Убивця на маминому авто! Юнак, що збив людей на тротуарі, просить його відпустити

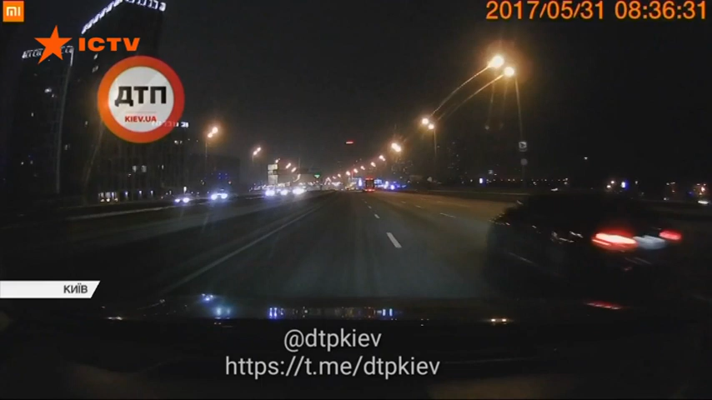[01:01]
Чорна іномарка жене просто на шаленій швидкості. Не менше 140 кілометрів за годину.